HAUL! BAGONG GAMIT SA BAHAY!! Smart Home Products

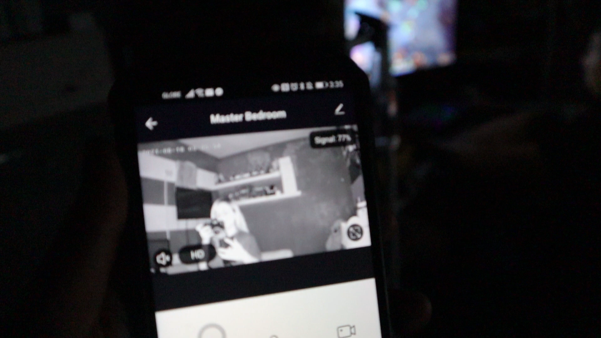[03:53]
Kapag naka-turn off yung ilaw, makikita nyo, malinaw pa rin sya. Malapit lang ako sa camera. Kaya ano, ayan o.
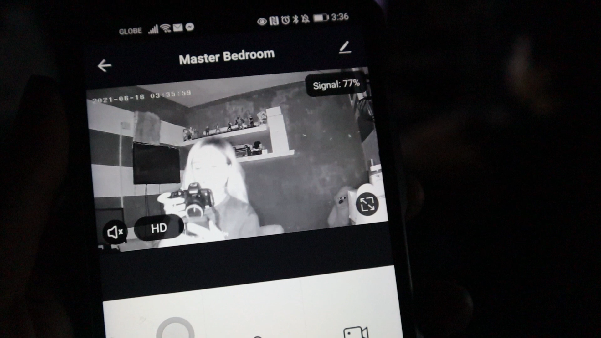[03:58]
Hello! Tapos, ito yung itsura nya sa gabi.